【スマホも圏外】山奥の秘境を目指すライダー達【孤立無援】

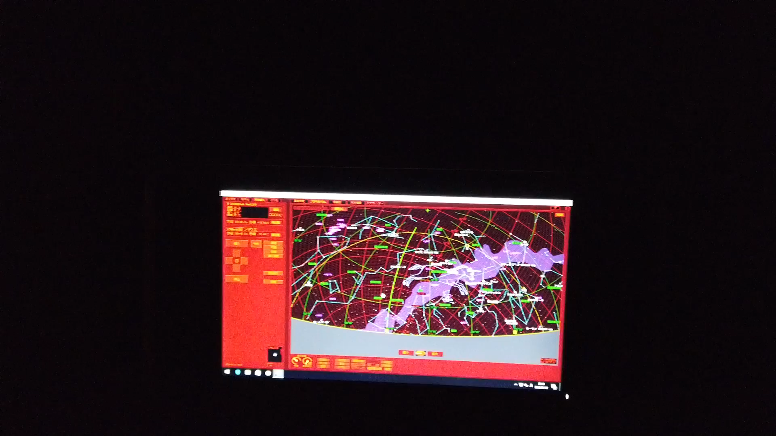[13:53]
年代なんですけどはいこのあのー追尾システムですねはいは最新なんですよへーこれは最新のものを入れてます今の病気に起こしてますはい